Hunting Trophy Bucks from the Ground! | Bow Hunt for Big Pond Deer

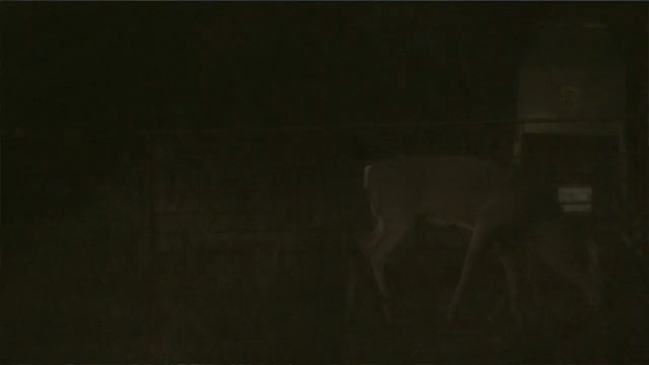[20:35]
The deer never looked at me. He just heard that and spooked and ran. And I think the other buck at first might have smelled me.